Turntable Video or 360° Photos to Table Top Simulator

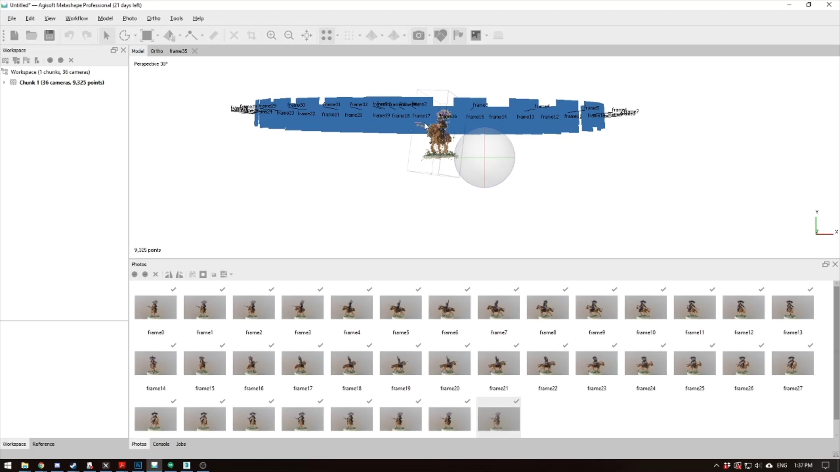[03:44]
You'll use the middle mouse button to move around, and then you can click the little rotate thing to rotate around.
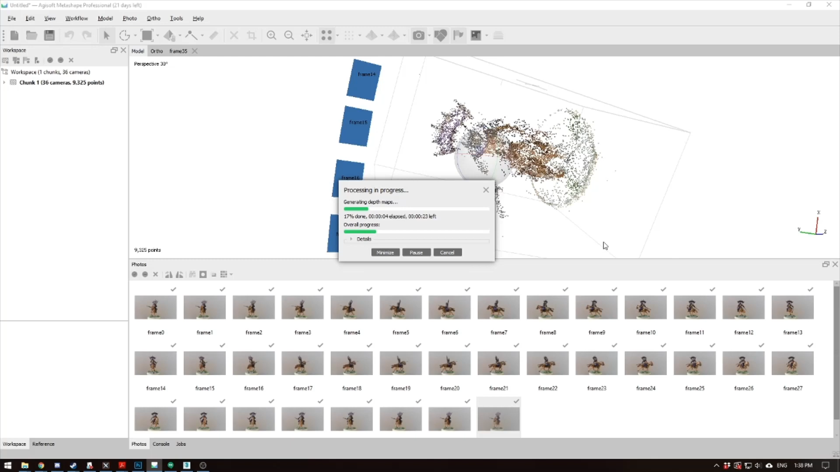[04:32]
We're done now. So if you hit this Dense Mesh button, you'll see that we've got a pretty good representation of our model right now.
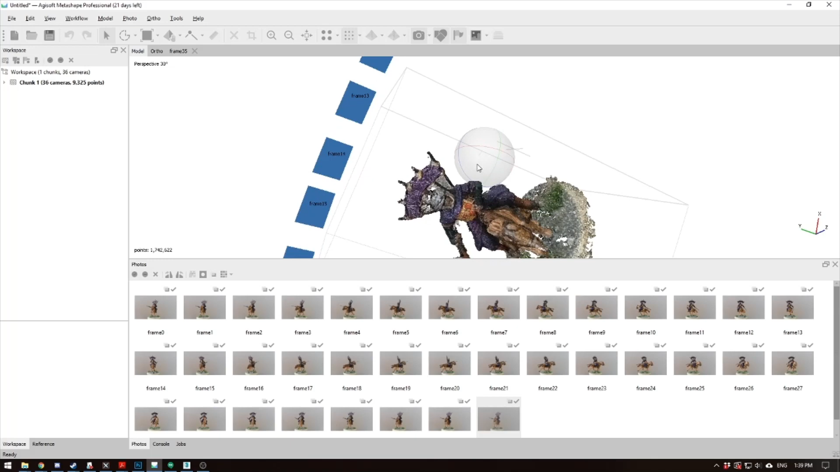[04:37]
Now, one thing you can do to make it even better is clean it up. So sometimes, see how we took out the background?
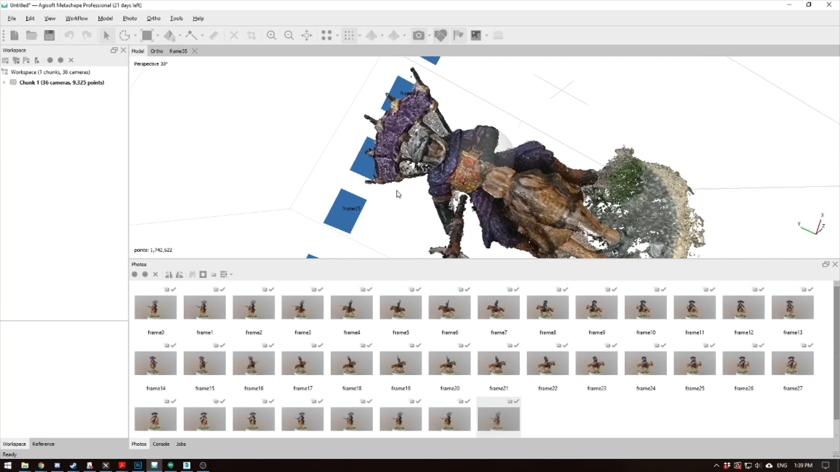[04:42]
There's nothing around here, but at the inside, we didn't take out the background in here.
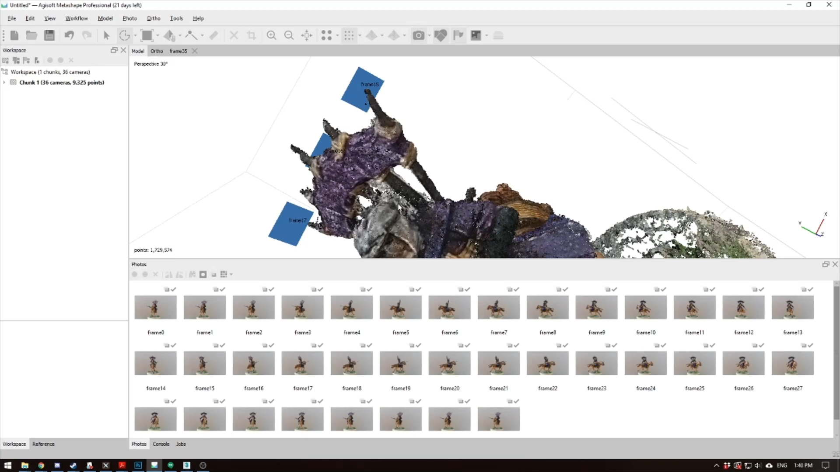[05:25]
Let's just get rid of that. And this is actually a pretty complex model in reality.
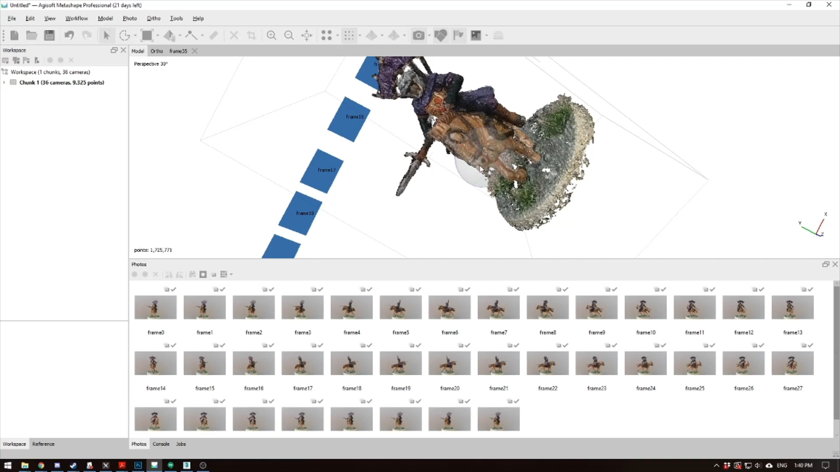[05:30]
Horses are pretty ridiculous. So you see we've got some stuff in here too, so let's just go in here real quick, clean it up.
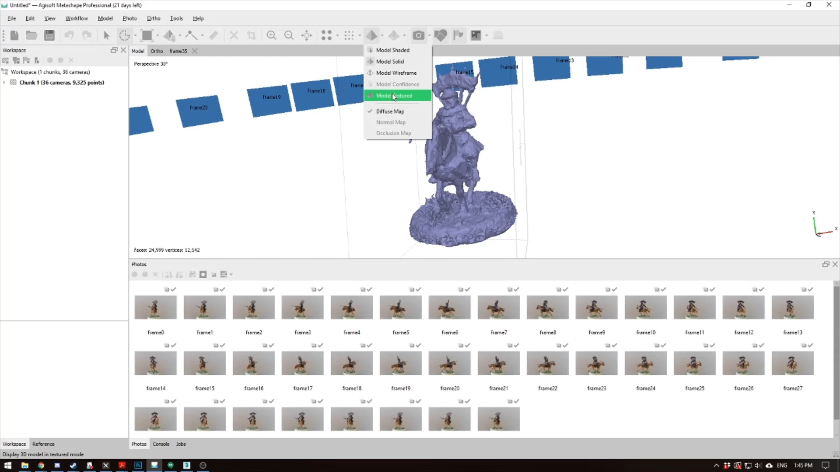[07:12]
And if you hit the little arrow thing, you can fly around your model. Looks pretty good.
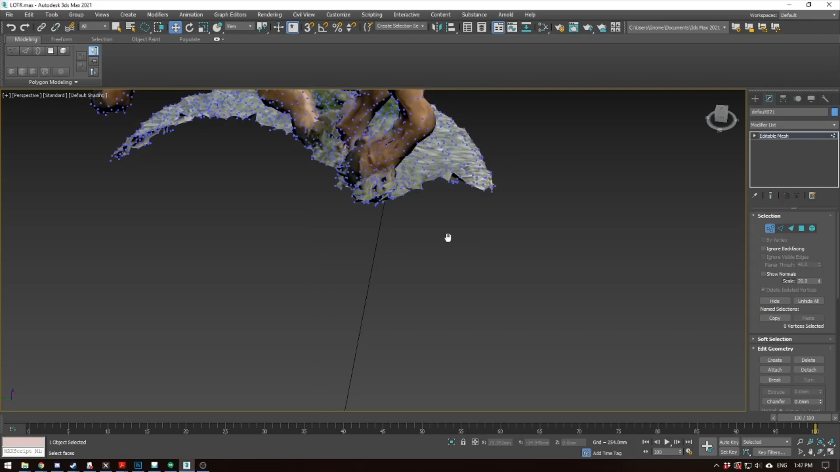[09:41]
Again, I'm just selecting with a freeform selection tool, just like we did in the other program.